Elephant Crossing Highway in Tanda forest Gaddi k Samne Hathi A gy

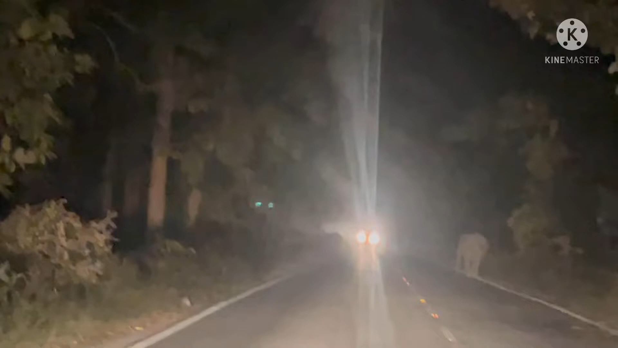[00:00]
वो देखो कितना बड़ा हाथी है भाई सामने। वो एक छोटा बच्चा
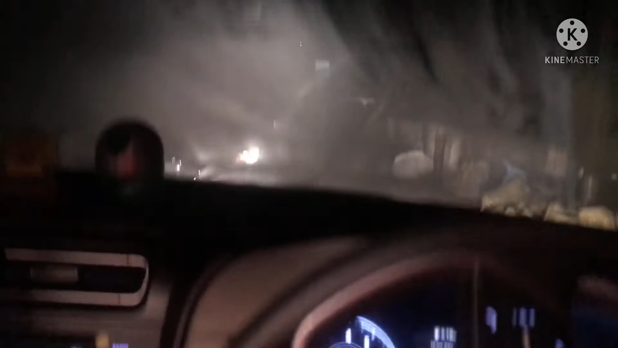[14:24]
अभी बहुत ज़्यादा आगे फोक हो रहा है, ठंड बहुत हो रही है, इतनी ठंड हो रही है आप देख सकते हैं, गिलास का गिलास पे ऐसा लग रहा है ऐसे कि स्नो सजम गया है पूरी हमारी गाड़ी पे। बोला मानो
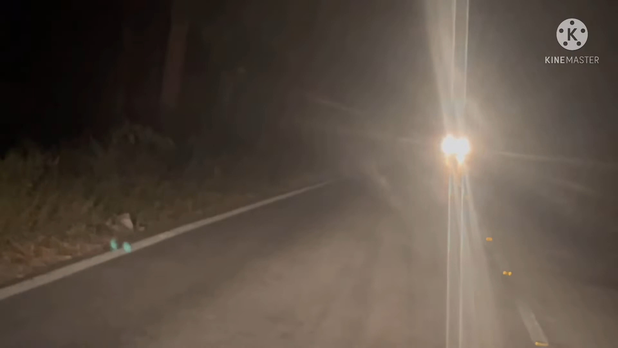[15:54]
गाड़ी रुकी पड़ी है पूरी, और ये हाथी क्रॉस कर रहे हैं रास्ता, क्रॉस नहीं कर रहे, बीच में रुके, बीच में रुके हुए हैं, ये घबरा गए हैं बहुत बड़े।
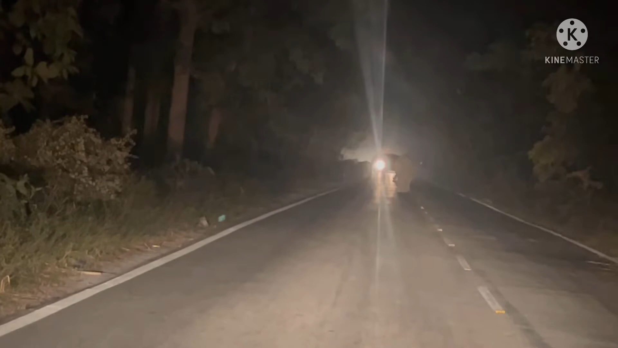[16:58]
चार नहीं पांच है, बच्चे निकल रहे हैं भाई, वो बच्चे 1-2-3-4-5-6 तो निकल गए हाथी।